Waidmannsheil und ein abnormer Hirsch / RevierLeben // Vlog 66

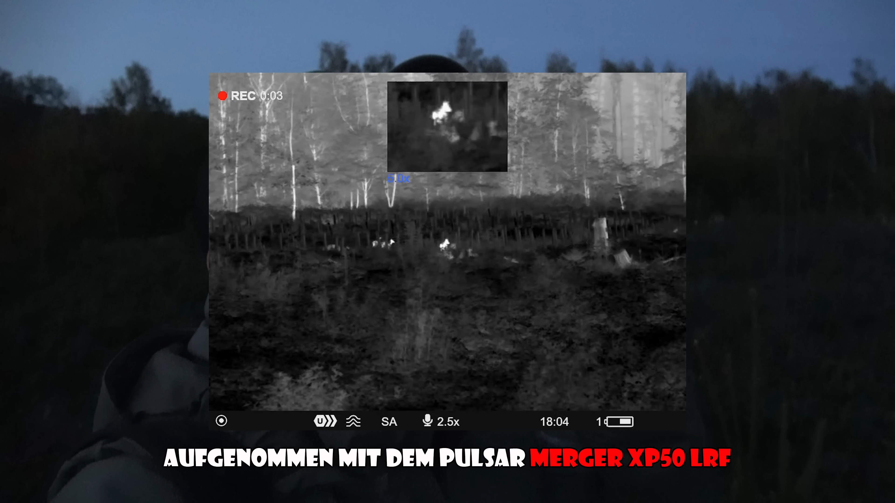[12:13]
Und ganz hinten, quasi am entgegengesetzten Ende der Fläche, da standen fünf Stück. Die haben dann immer wieder die Tauchstationen und Bromben eingenommen.